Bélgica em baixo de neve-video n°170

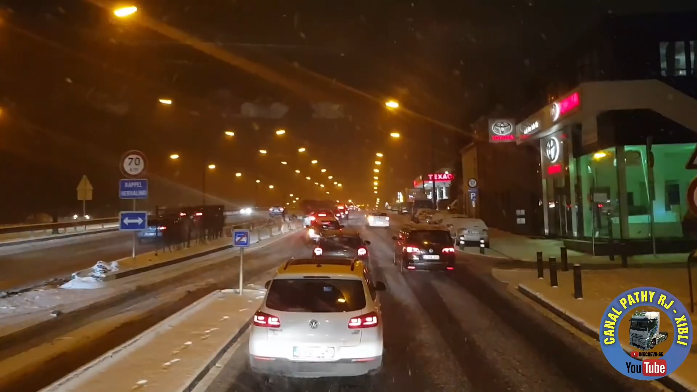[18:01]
Toda a bicicleta aí, ó. Afundada aí, Chiba. A bicicleta aí. O dono da bicicleta, quando voltar...
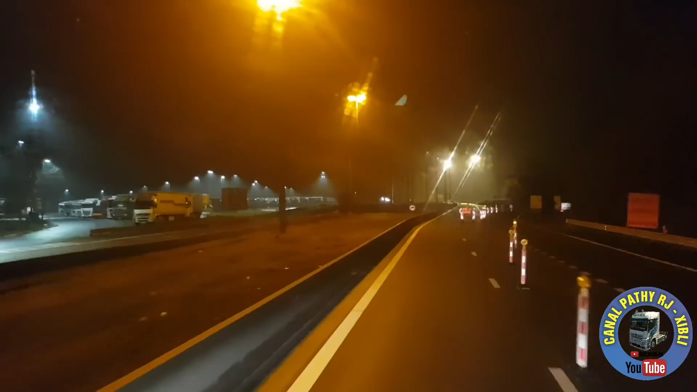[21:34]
Porque se eu for reto não posso. Vem, ó. Tem a placa aí de... De... Que é proibido passar em frente.
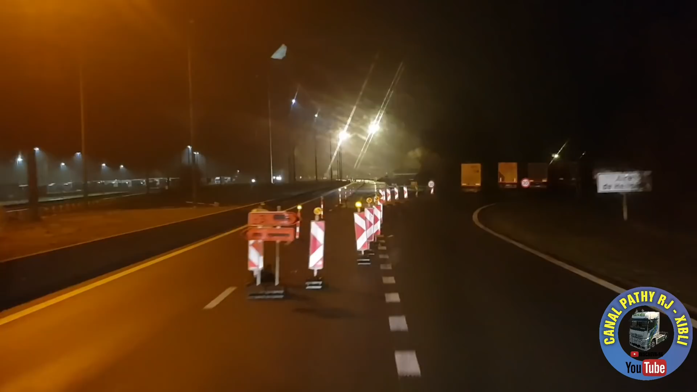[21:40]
Então a gente entra aqui por esse parque. Tá bem lotado. Devido ao tempo aí que as pessoas já perderam. Deixa eu apagar aqui.
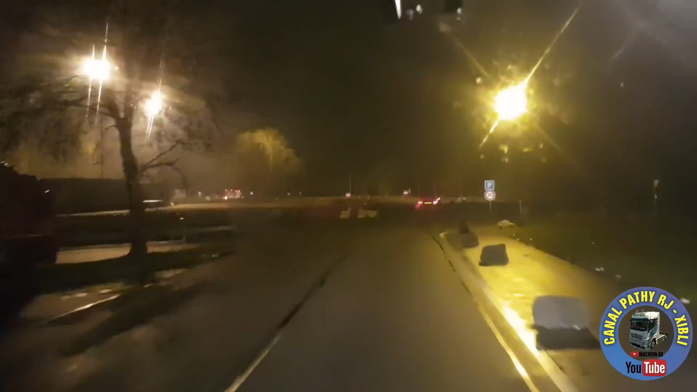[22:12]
Ó, esse aí, por exemplo... Não, tá indo em frente. Aí vamos seguir direção a Paris. Que ainda falta duzentos e tal quilômetros.
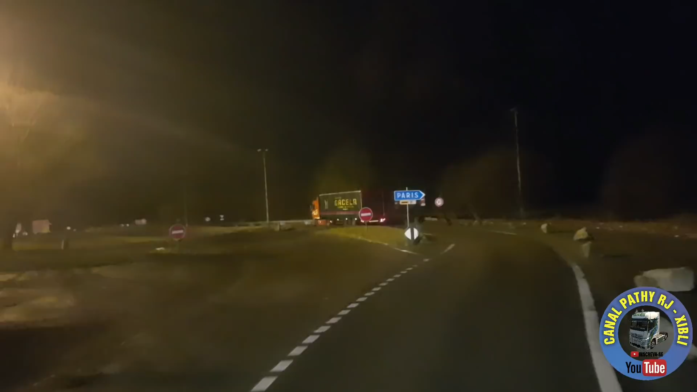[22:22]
Por ali, ó. Em frente só passa os carros. Às vezes costuma ter uns controles aqui. Hoje, por acaso, não. Aí as placas de Paris ali.